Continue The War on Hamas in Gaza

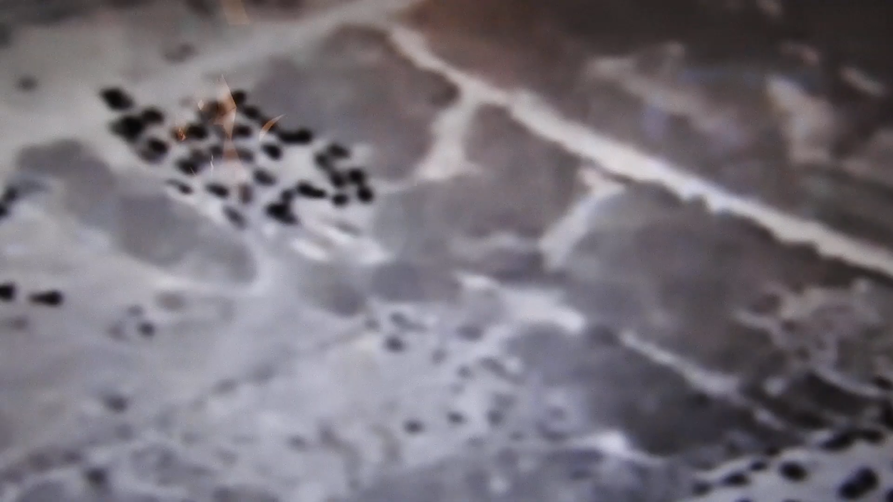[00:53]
The IDF released night vision footage of
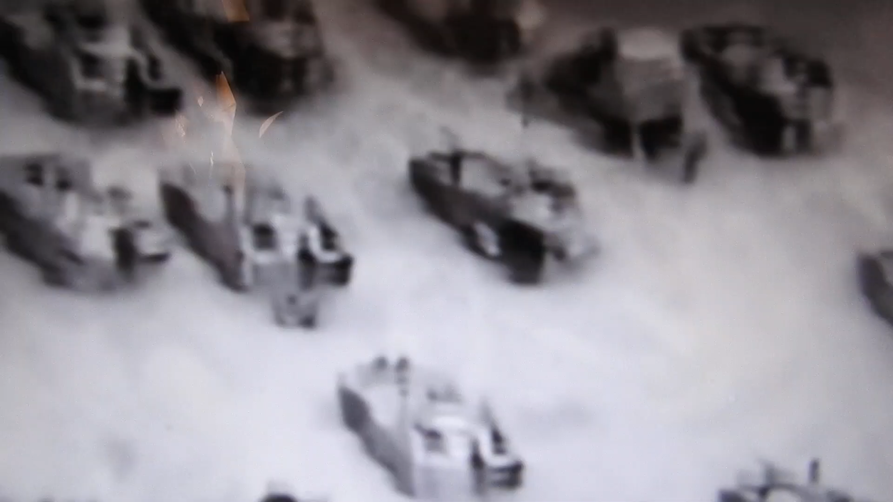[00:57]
its tanks and armoured vehicles entering Gaza last night,